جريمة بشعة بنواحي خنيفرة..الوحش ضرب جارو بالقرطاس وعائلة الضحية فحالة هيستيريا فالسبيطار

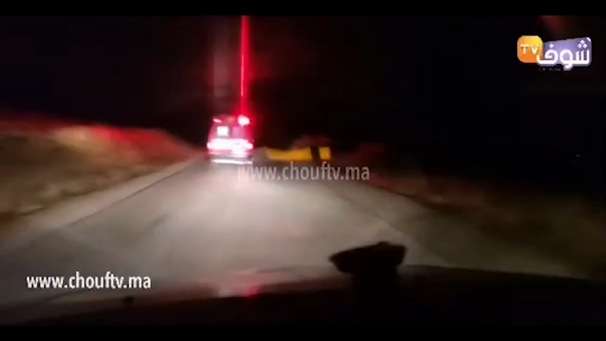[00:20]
موسيقى على بعد كيلومترات من مدينة مريرت فهذه الأثناء سيارة الإسعاف تهز ضحية كما نرى أن العائلة مسكينة أن البنت دياله طايحة فوق منه كاتبكي إذا فاجعة أخرى تتنظف ونحن تنحيي وتنطلب من السلطات أن تزيد اللي ما عنده ميدير بالجويجة